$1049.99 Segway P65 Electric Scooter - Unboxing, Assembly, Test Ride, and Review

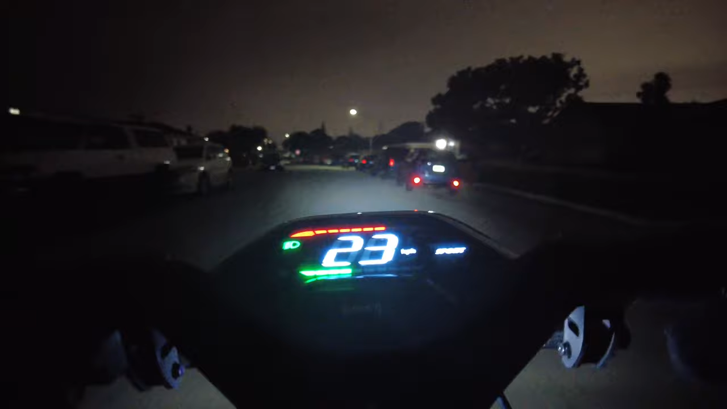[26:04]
There is that cutoff, which aims low, which is good, so you're not blinding oncoming cars. So I'm just going to ride around normally to see how it would be to simulate night riding.
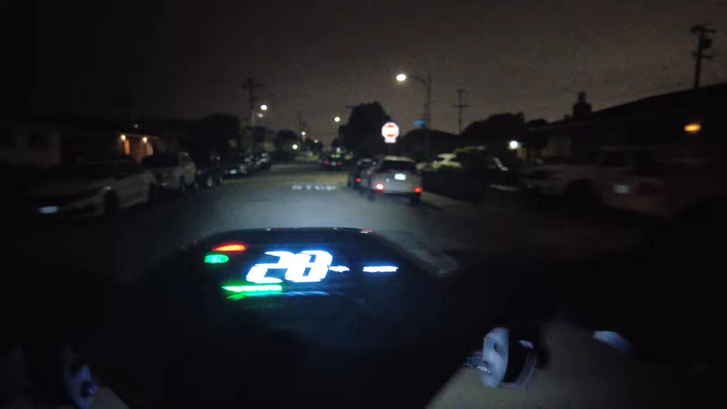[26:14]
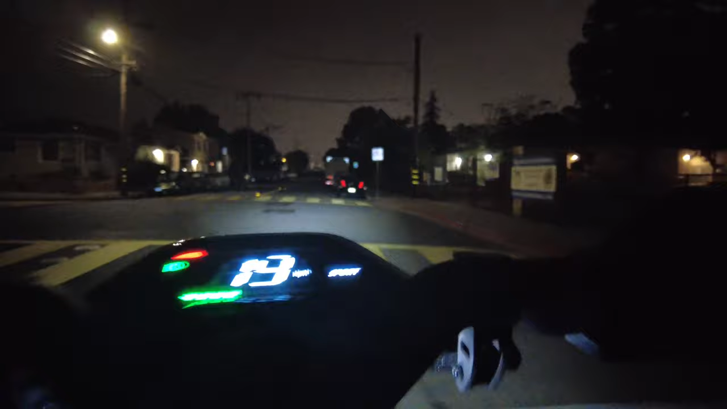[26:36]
In terms of the beam, it's, like, bouncing off of the car reflectors,
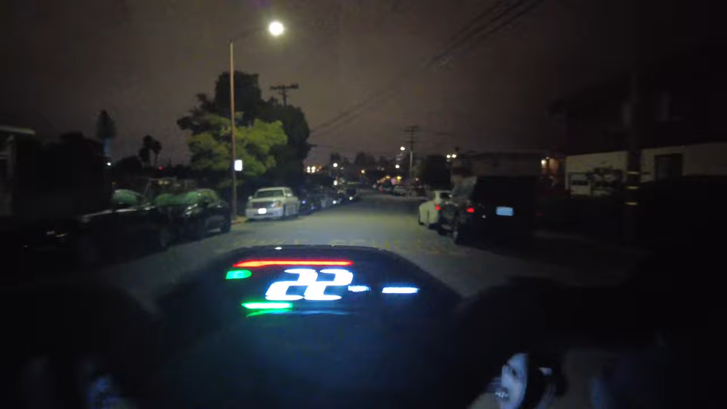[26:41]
but it's not necessarily hitting the stop signs far away. So that's just something to note. It's pretty bright in front of me. This street coming up doesn't have a lot of street lighting, so...
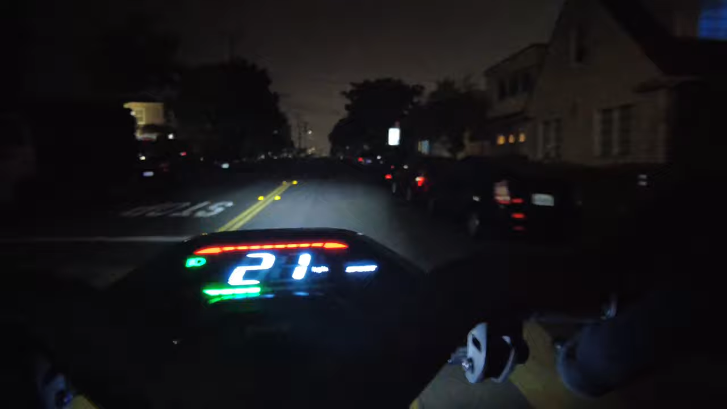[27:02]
It's still bright enough where I can see where I'm going. It's not as bright as the GT2 for sure, but it's still bright enough, I feel like. Even going 30 plus kilometers per hour or around 22 miles per hour, I feel like I can see in front of me. I mean, it can always be brighter, but I feel like it's pretty decent for what it is.
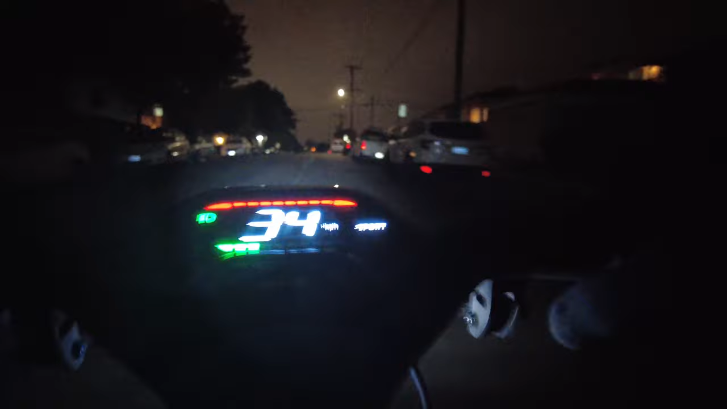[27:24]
So overall, I would trust these lights. If the street's not as well lit, just slow down a little bit.